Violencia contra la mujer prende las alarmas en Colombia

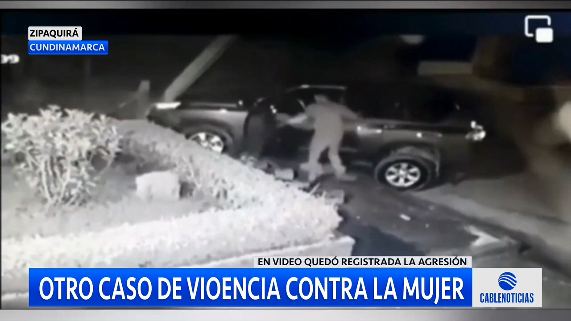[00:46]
En las imágenes se ve como la joven es arrastrada por un sujeto quien la deja en el piso y la golpea con las piernas.